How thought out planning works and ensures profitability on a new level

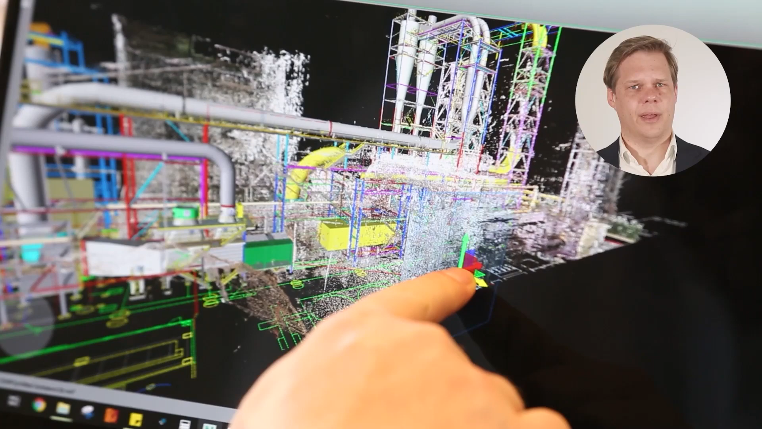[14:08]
In this context it should be mentioned that there is nowadays freeware, which enables everyone to take a closer look.
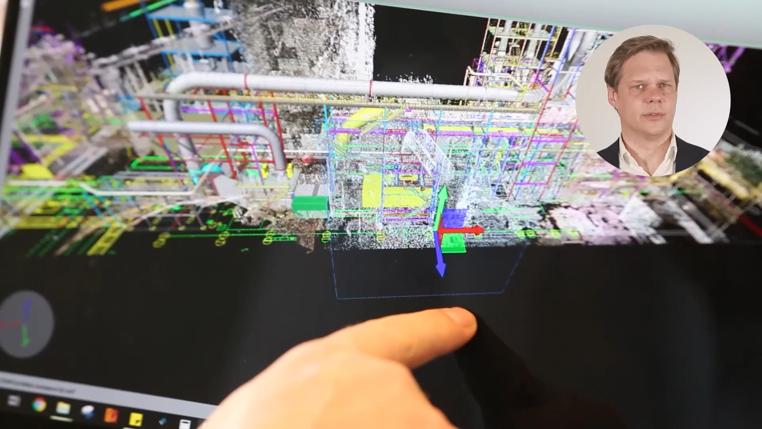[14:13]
Zoom in, zoom out, rotate, measure, label, etc. And therefore the scan with integrated 3D drawings is an excellent means of communication in every aspect.
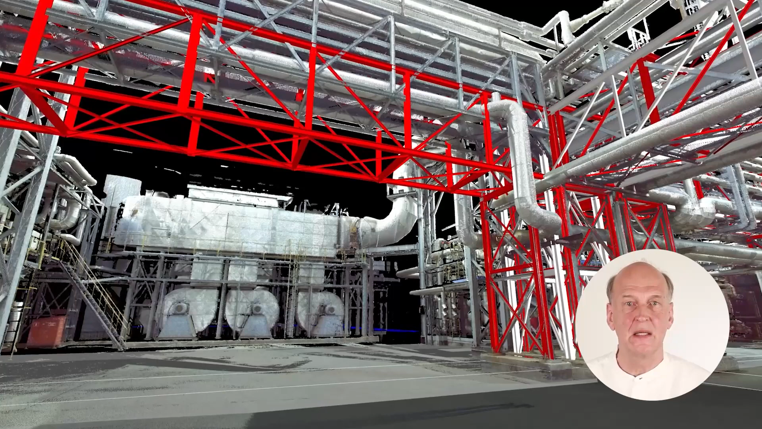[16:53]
one would notice at the least during the assembly of the new steel structure that there are several collision points that require a change, which causes delays and higher costs. A collision point that could not have been eliminated so easily would be that of the pipeline in grey with the corner tower in red.
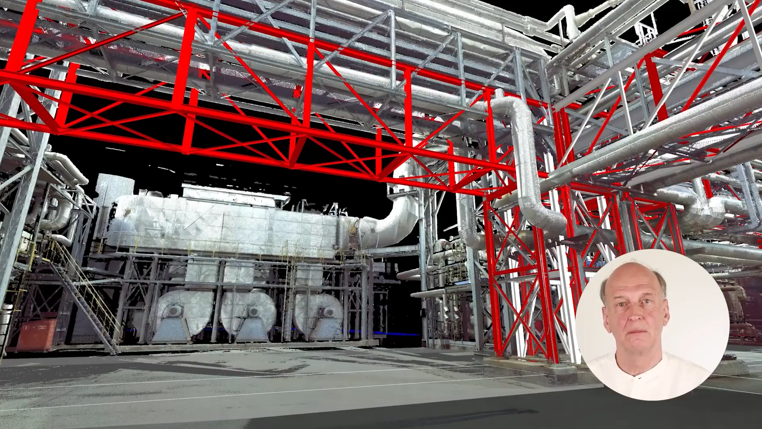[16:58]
Before starting the assembly, the requirements were checked using a scan.
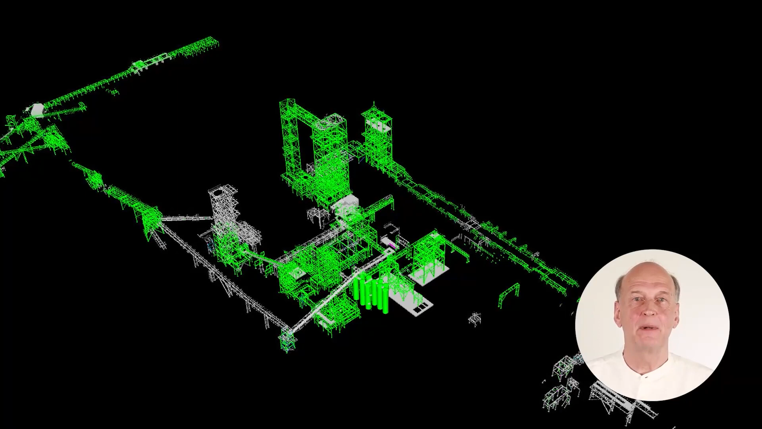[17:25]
Another example of the advantage of a 3D model shows the daily progress of the installation. In this movie, the already assembled parts are marked green in the 3D model. The parts that are still missing for assembly are shown in grey.
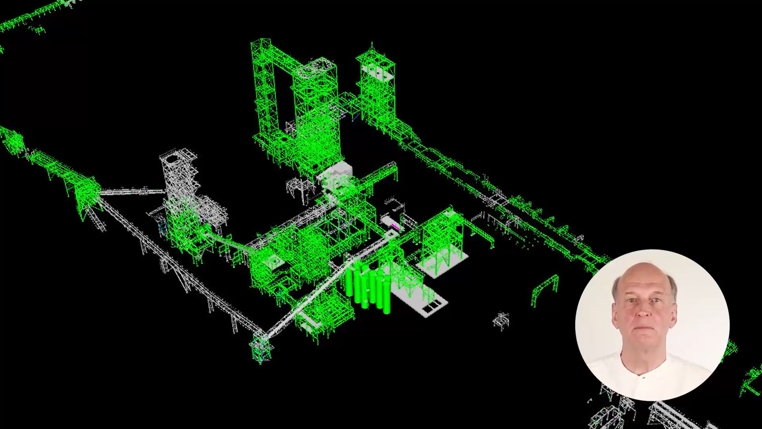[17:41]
This is a good way to estimate the degree of assembly, its progress or the remaining time required. One of the most crucial parts of the project is the installation itself.
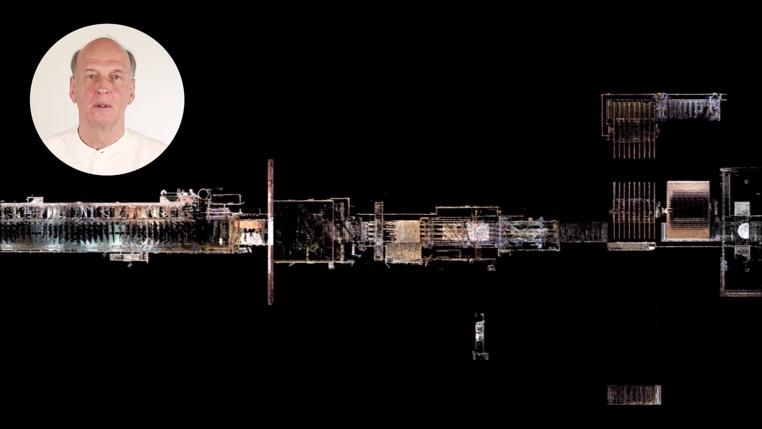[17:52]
The downtime is limited and every moment and installation has to be done at the right time. To ensure this, the installation is simulated in advance using the 3D scan in combination with the new parts.
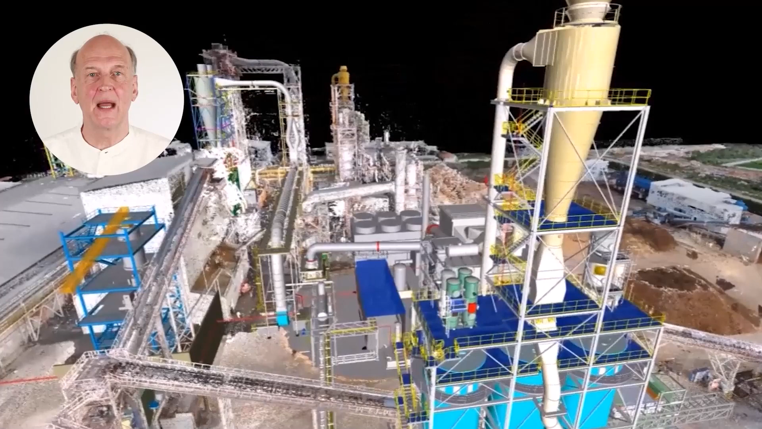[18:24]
This picture shows an example of the combination of a 3D model and a 3D scan, which clearly shows how new design can be modelled inside a complex existing plant. Okay Bert, what does this mean for the last step, the commissioning?